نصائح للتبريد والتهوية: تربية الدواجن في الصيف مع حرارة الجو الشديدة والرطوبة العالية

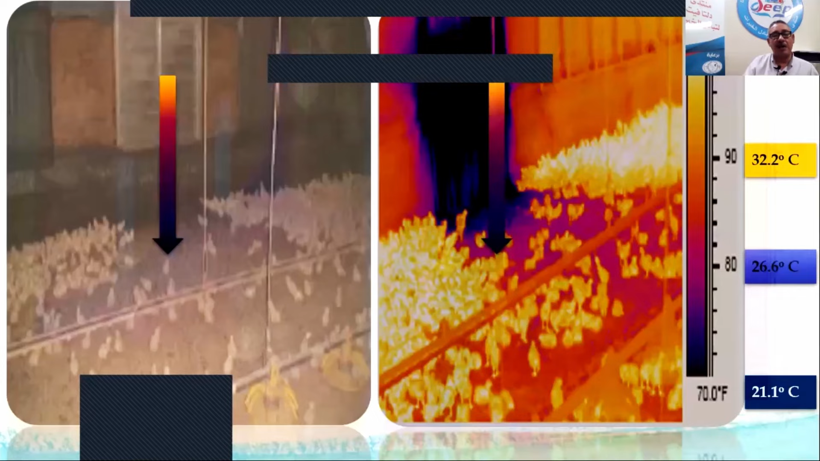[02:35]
درجة الحرارة فيها في الشطة 18 و 17 درجة مئوي يعني اي فتحة موجودة وكتاكيد تعدي تبدأ تكوم على بعضها سهل ان هي تيجي لمنطقة المنطقة
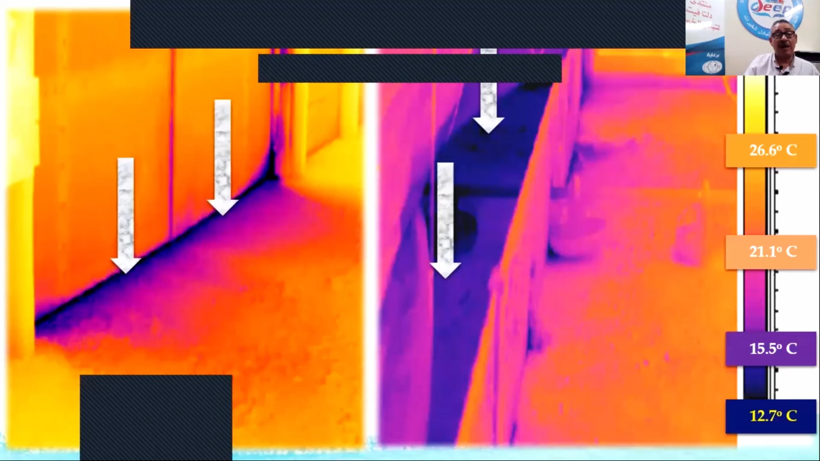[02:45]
دي ولكن من رابع المستحيلات ان هي ترجع الى داخل العنبر مراهة
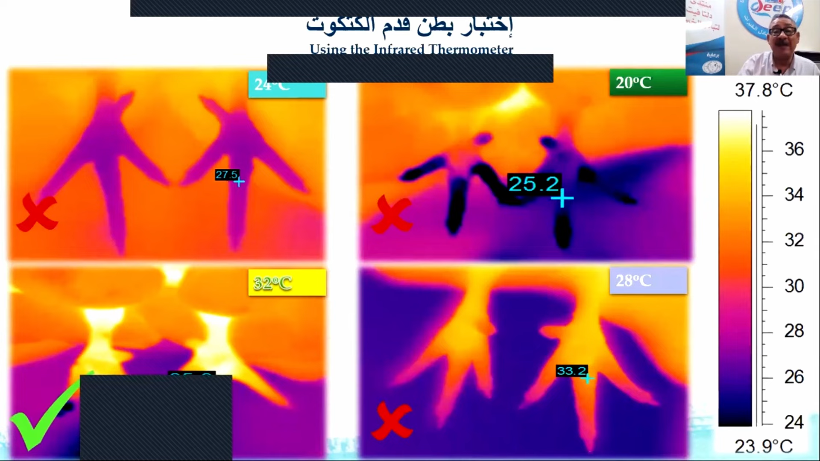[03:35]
On screen: scale top 37.8°C, scale bottom 23.9°C
لان مع درجات الحرارة المنخفضة هنبدأ نلاقي دي بالانفراريت سرمومتر بيبقى فيه انخفاض وممكن تصل لدرجة حرارة بطن رجل الكتاكود ل25 درجة ما مين بيفحص الحوصلة بعد ساعتين وبعد اربع